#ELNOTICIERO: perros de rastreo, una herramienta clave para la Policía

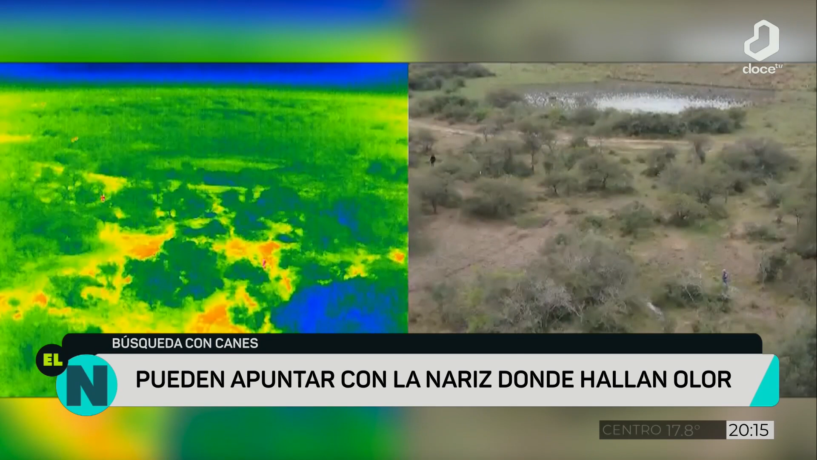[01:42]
y bueno, utilizamos estos dos perros que les nombré anteriormente. Y ellos respondieron bastante bien al trabajo de lo que es rastro específico.
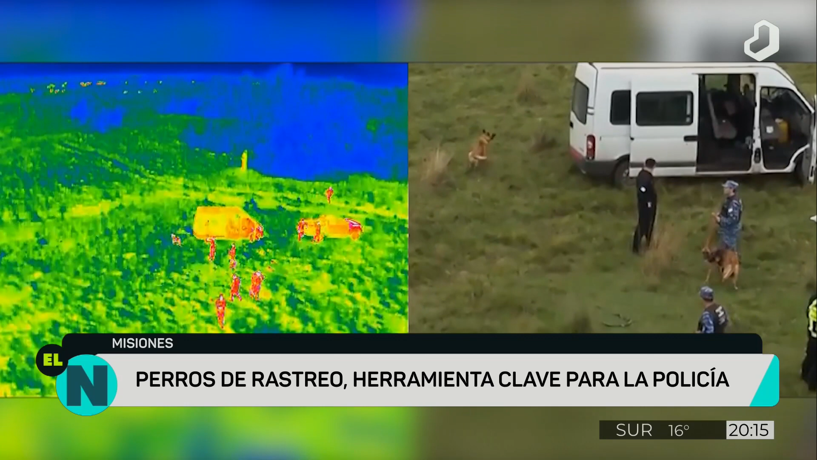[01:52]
Tuvimos buenos resultados, se trabajó de forma coordinada con los muchachos de la división aeronaves no tripulados, sería con los drones. Y la verdad que pudo facilitar mucho nuestro trabajo,
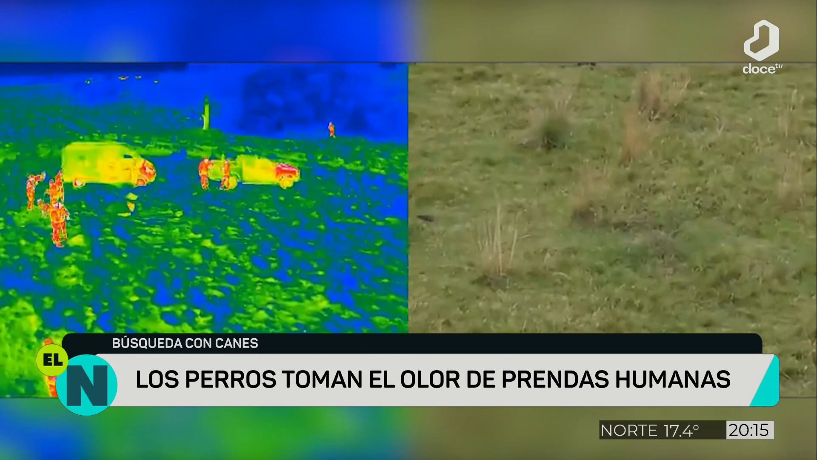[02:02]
se logró un trabajo muy profesional, como les dije, muy coordinado.